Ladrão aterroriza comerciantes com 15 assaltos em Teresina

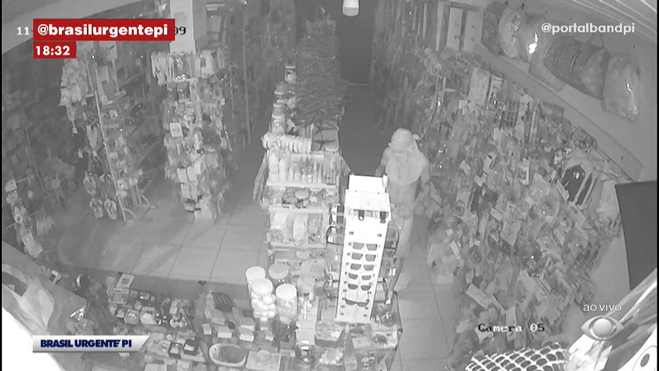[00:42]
Com uma camisa, ele cobre o rosto para não ser reconhecido.
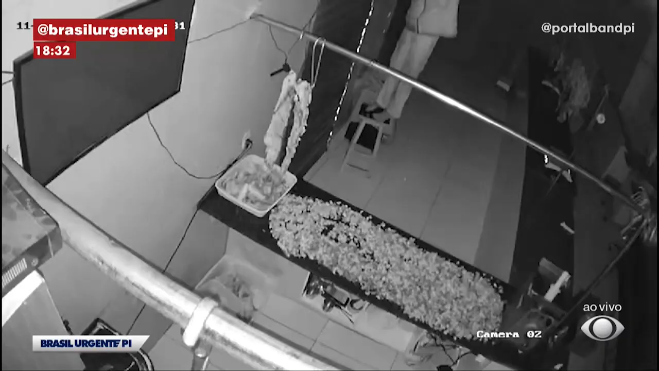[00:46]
Pelo teto, ele invade o estabelecimento e carrega tudo o que vê pela frente. Foram mais de 15 estabelecimentos invadidos,
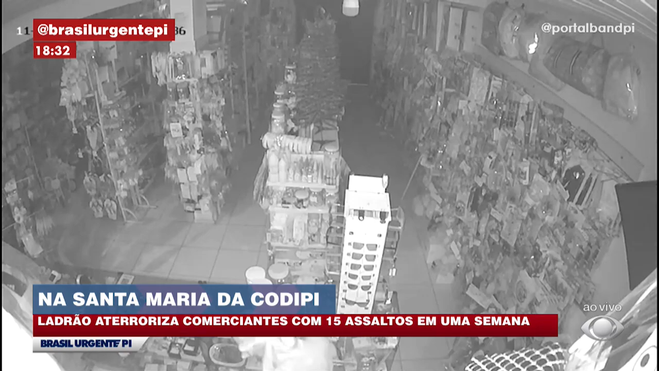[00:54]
só essa semana, na Avenida Ministro Sérgio Mota, no Parque Walferraz, região da Santa Maria.